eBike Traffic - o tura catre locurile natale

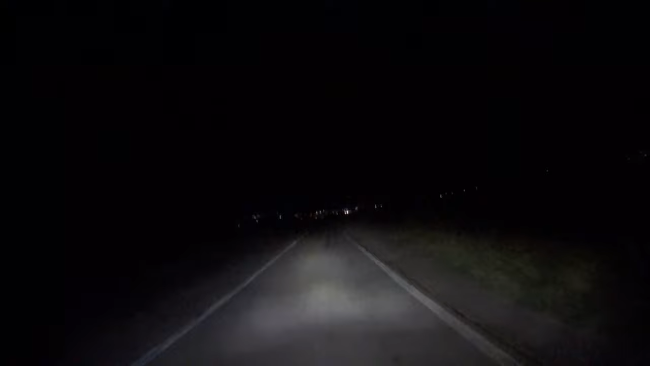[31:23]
Ce vede camera, dar ochii mei văd orașul meu natal. Este fix 003 ora și se văd în fine, fix 300 de kilometri îmi arată